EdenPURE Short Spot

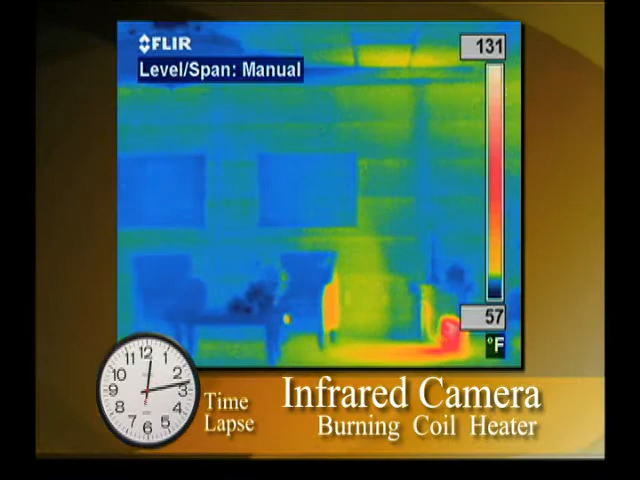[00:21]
On screen: scale top 131°F, scale bottom 57°F
It could cause a fire. Now look at an EdenPure heater.
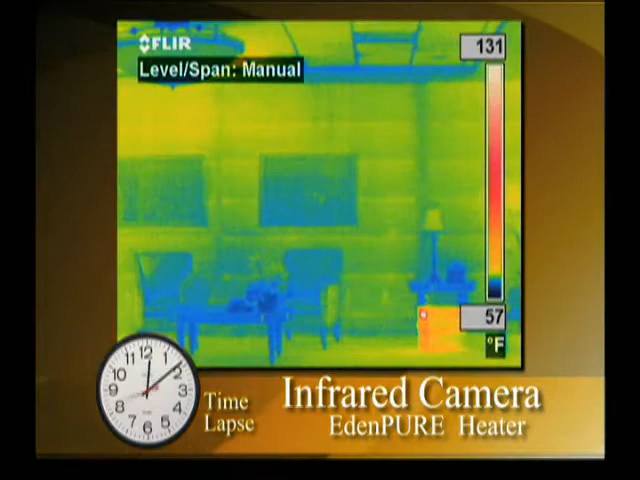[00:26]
On screen: scale top 131°F, scale bottom 57°F
Instead of employing a combustible flame to produce heat, it uses infrared bulbs to heat the room evenly. See how there's no wasted heat?
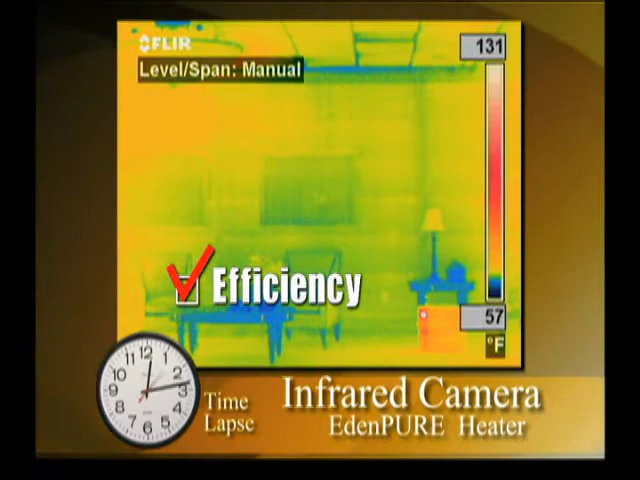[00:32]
On screen: scale top 131°F, scale bottom 57°F
And they're safe too. The EdenPure family has no exposed heating elements that could cause a fire.